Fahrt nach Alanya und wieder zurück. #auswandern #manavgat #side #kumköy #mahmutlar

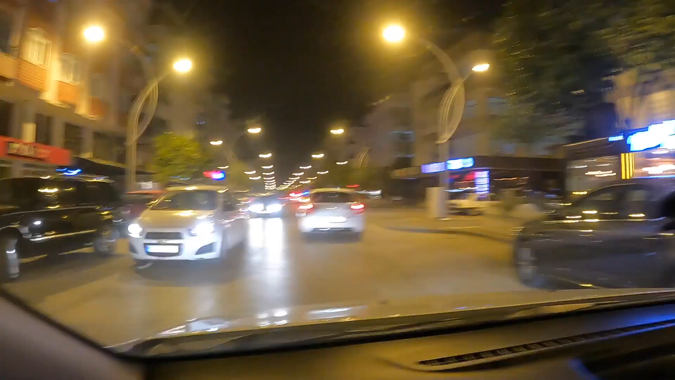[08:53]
ich bin ja von Alanya wieder zurück ich bin in Malaga es ist hier auf der Straße rappelvoll ich weiß nicht warum das liegt warum aber ich meine es gab heute Fußballspiel TK hat wohl denke ich mal gespielt und gewonnen
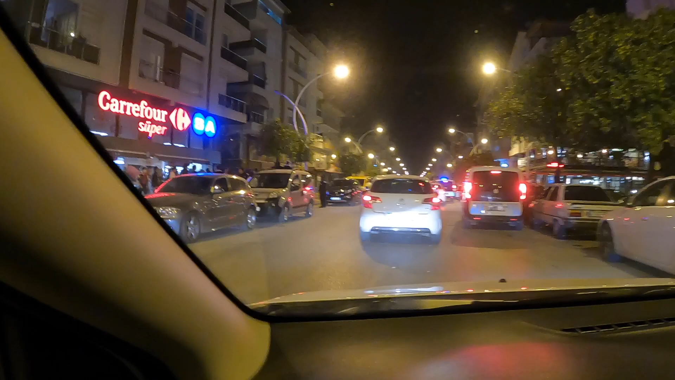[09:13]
weil wie gesagt es ist überall hier rappelvoll okay hier Bullen hier Polizisten